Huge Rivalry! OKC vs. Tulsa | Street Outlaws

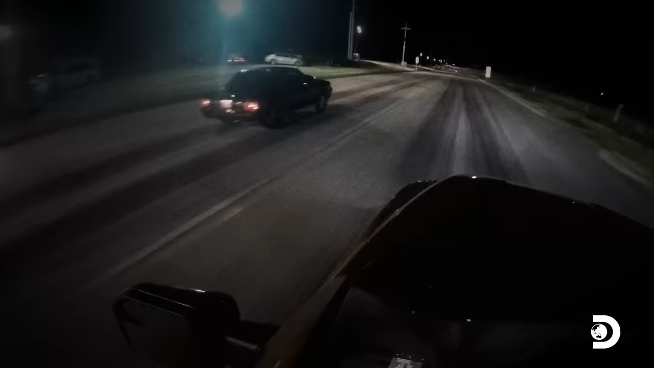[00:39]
he won all the money and he beat an all-wheel drive truck.